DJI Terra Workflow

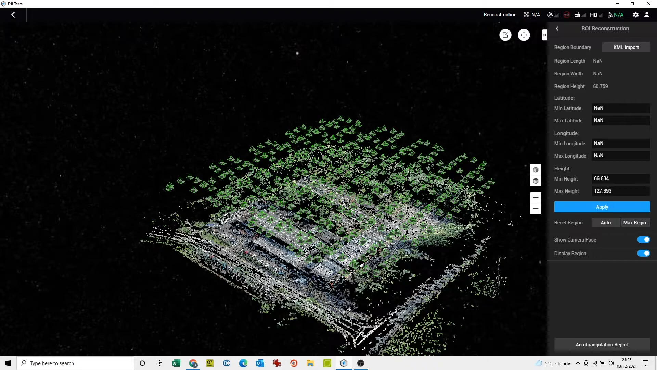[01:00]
This just makes the data look a bit neater. So you can click the tools at the box and just drag around the boundary.
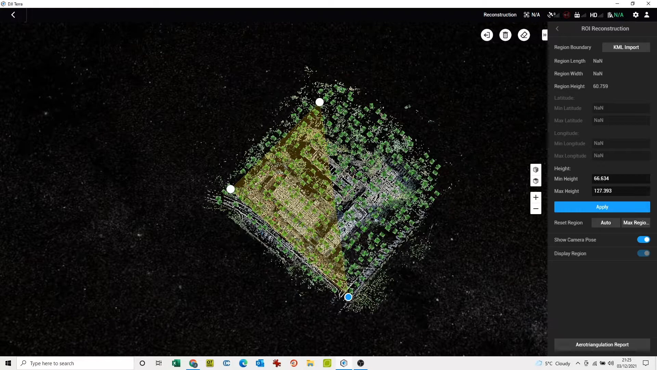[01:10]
Apply, just make sure it's got all the data in and around.
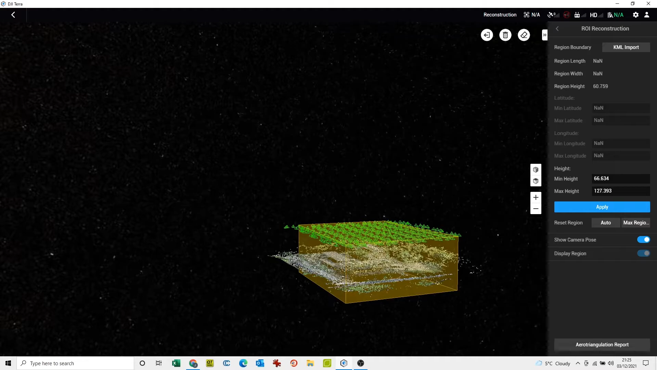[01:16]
Go back, then we can start adding our ground control points.
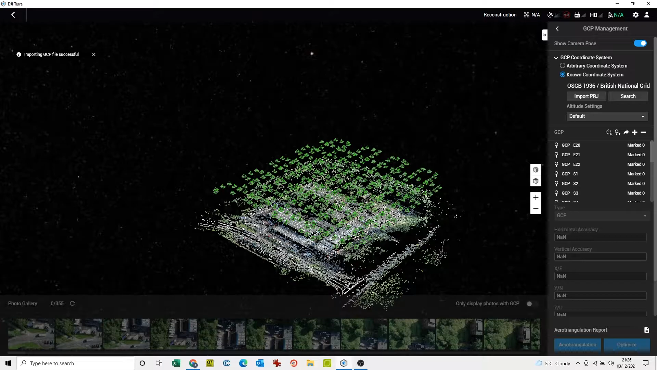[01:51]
And we can add our ground trial point file. Which is here. So what we can do then is just go on the individual ones.
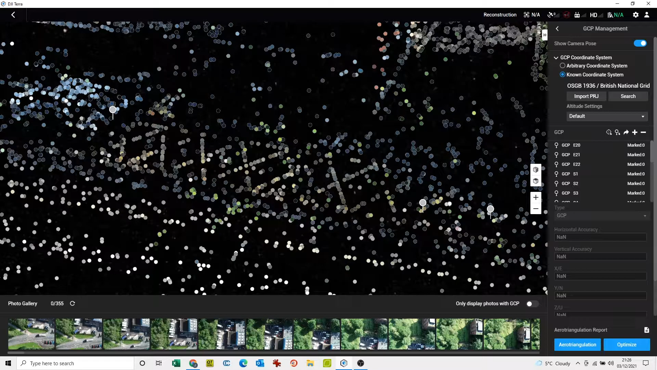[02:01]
You can tick this to make it a little bit easier. So it'll bring up the images in that space. We've got SL1 there. Find that centre. After you've done a couple, it'll slowly adjust it.
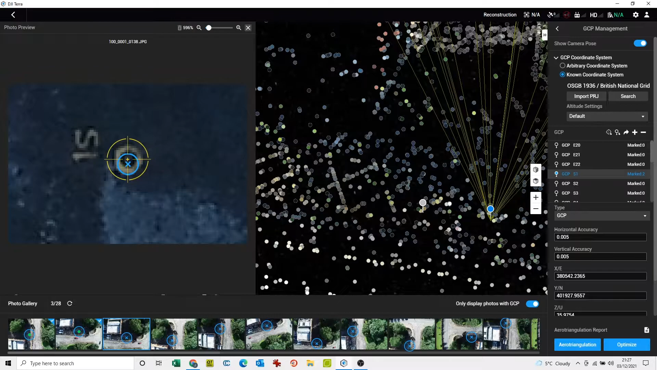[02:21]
Once it's found that and it's found the centre then we don't really have to add any more.
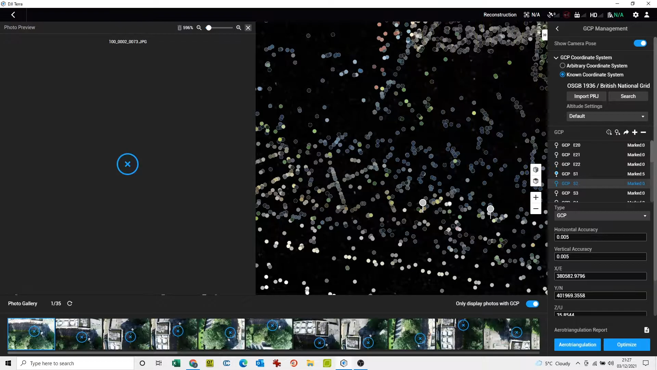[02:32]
Go through these. there. Open there. Open there.
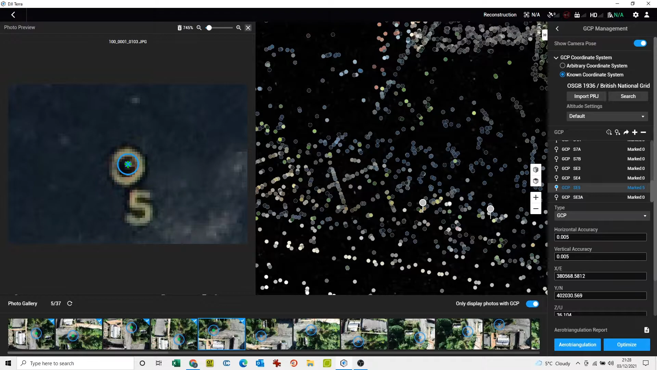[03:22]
then we'll go through all these and once we've done that we can click optimize that's basically going to use that information we've given it to to adjust and scale the model
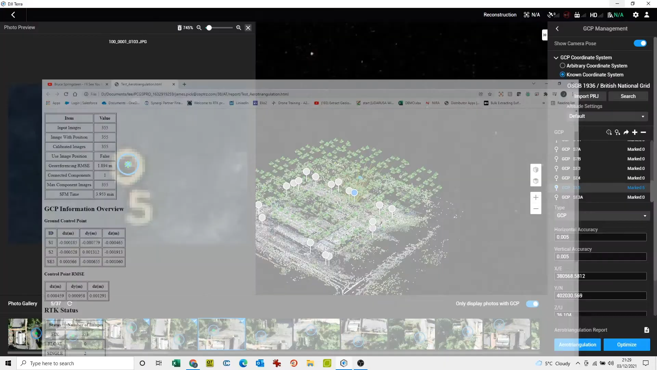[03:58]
more ground control points in so we're happy with that we can go back and then we go to the reconstruction